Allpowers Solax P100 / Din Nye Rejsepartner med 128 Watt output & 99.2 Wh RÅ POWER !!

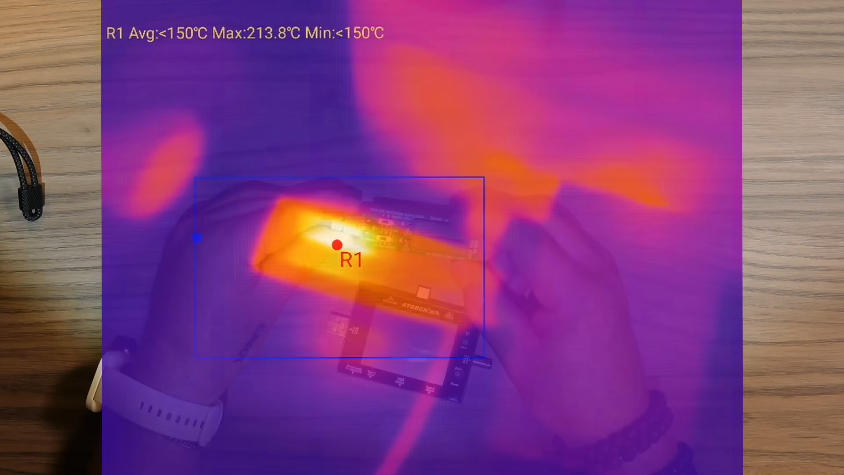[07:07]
On screen: max 213.8°C
Jeg målte over 200 grader, da jeg kørte en fuld test.
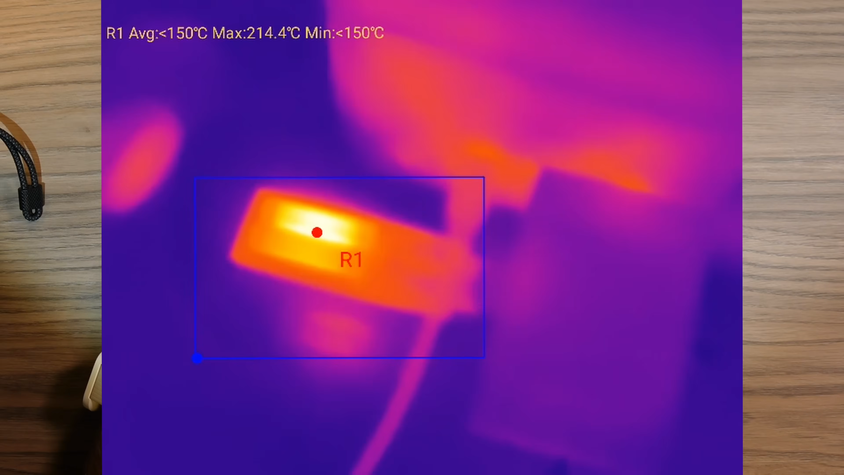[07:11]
On screen: max 214.4°C
Og jeg testede altså allpowers Solax P100 her med et output på 3 ampere og 5 volt,